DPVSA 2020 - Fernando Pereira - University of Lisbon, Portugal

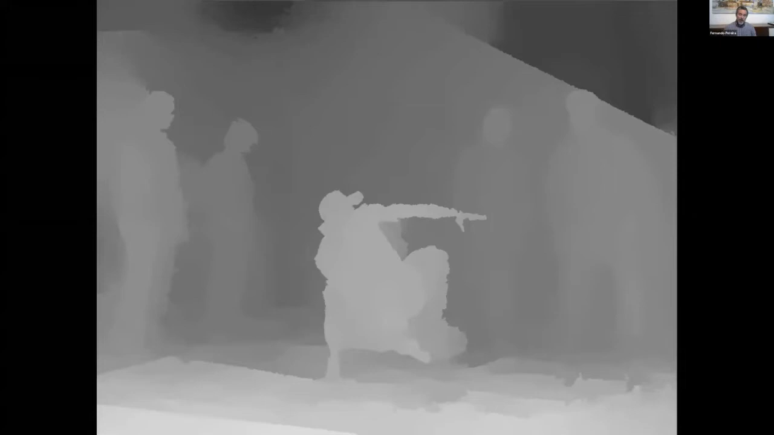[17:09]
And as you know, when you have depth, you have basically some idea of the position of the objects in the 3D space.
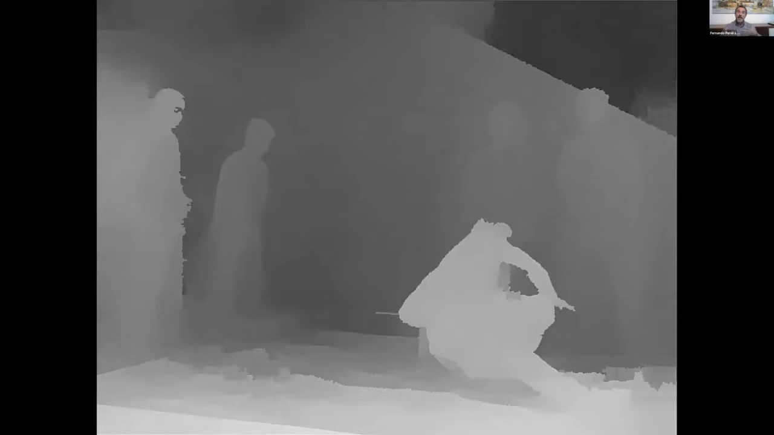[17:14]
So this is a new type of information that can really play a very important role in experiences that should be immersive, realistic, and of course, somehow three-dimensional, okay?
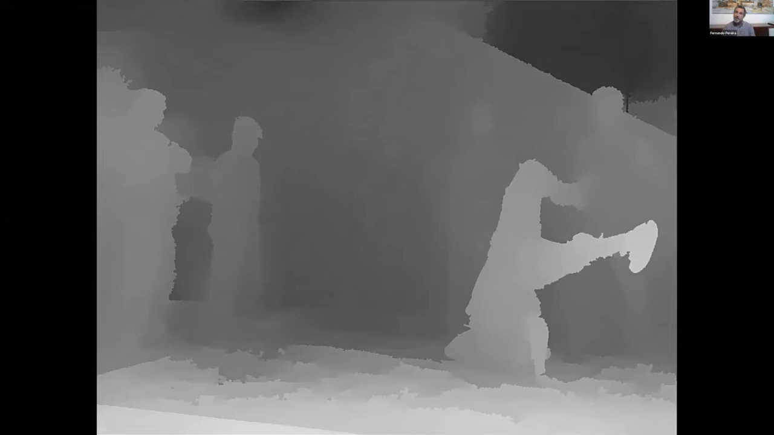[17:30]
So these new types of sensors, of course, have been playing an important role in the type of representation models that can bring the users, you know, eye immersion.
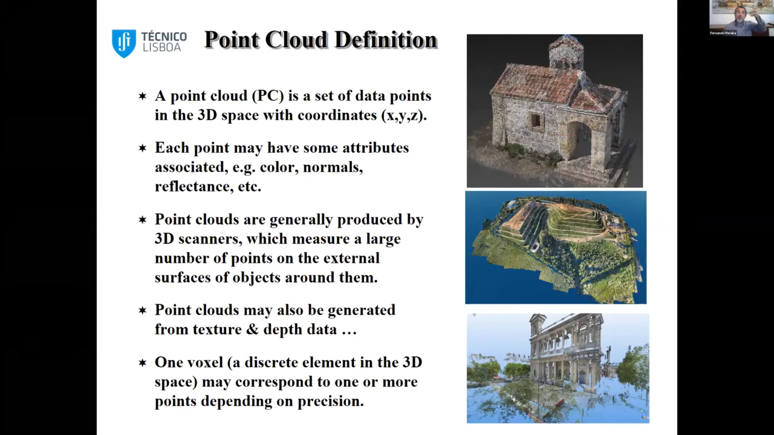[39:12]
and of course, these voxels can be empty or filled in the 3D space, and that when they are filled, they have attributes, and the most common is the color or the multiple colors of a voxel. And of course, you can have point clouds of basically everything. Of course, these point clouds can have more or less density, okay, more or less precision also, okay? But you know, the idea here is that I have a more geometric representation because I didn't go like in the light fields to 2D maps.
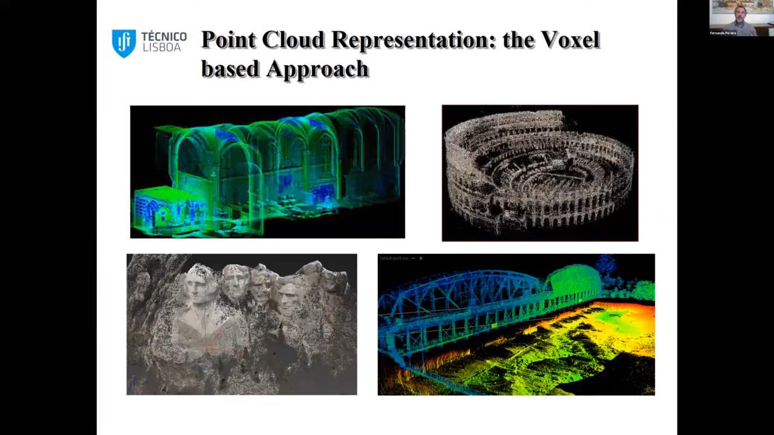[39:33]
I still have a 3D structure, my X, Y, Z set of points.
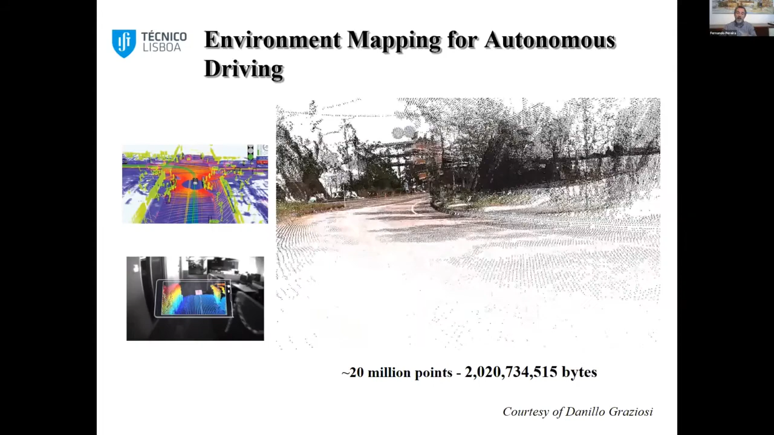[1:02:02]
So this type of thing is very, very powerful and very important for an emerging domain, which is autonomous vehicles and autonomous driving.
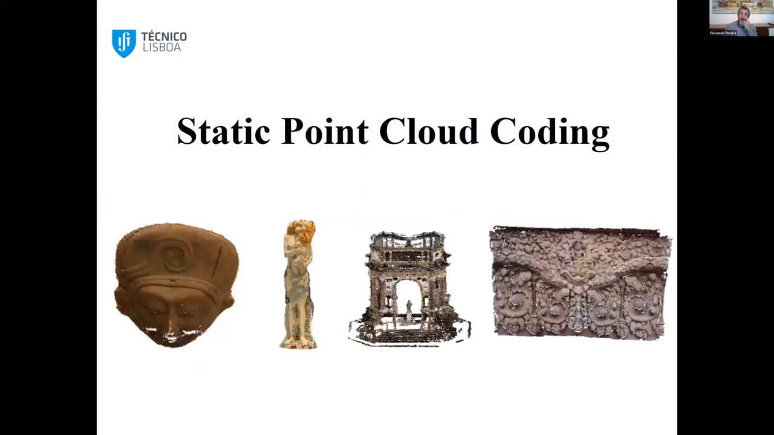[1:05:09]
If you think about static point cloud coding, you know, in static point cloud coding, you have probably the most popular solution is the octree solution.
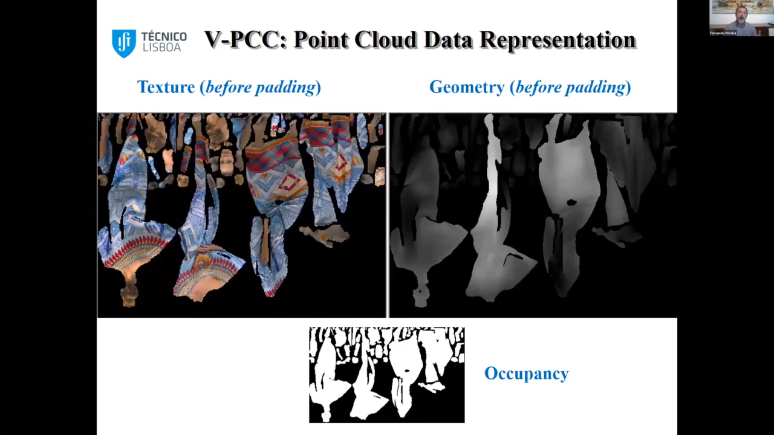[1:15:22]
And of course, this is a very efficient way of coding point clouds. You can use any other codec, by the way. You can use AGVC, you can use VVC, you can use MPEG-1, you can even code one by one with JPEG, okay? But you know, this is the idea. You bring the 3D coding problem to the 2D coding world. This is the architecture. And as you can see, you know, it's a complex architecture where you basically have to do the projection, okay?